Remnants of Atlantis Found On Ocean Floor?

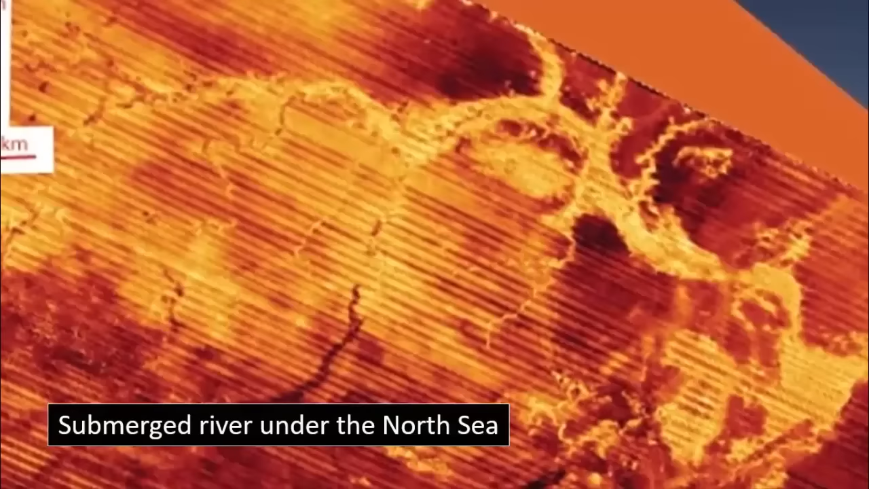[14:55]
and that the landmass was submerged over a period of several thousand years,